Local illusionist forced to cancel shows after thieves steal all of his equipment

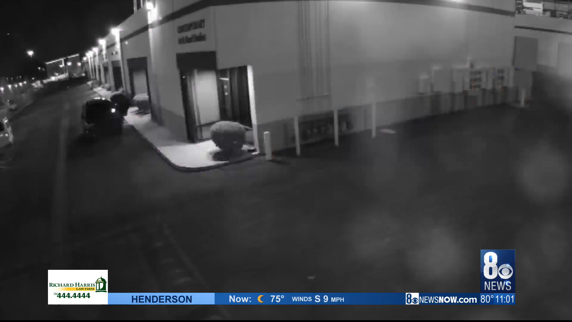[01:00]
Surveillance video captures two people jumping out of a Jeep.
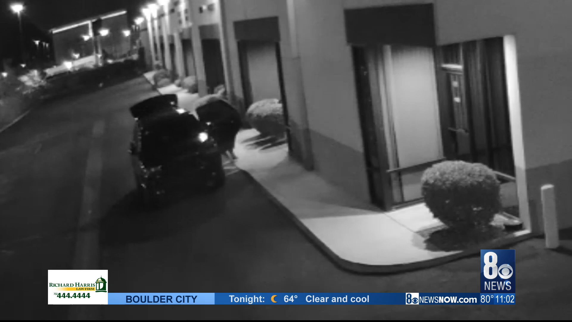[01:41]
The surveillance video doesn't give a clear image of the thieves, but he's hoping someone may know something. Shaquela Alvarenga, 8 News Now.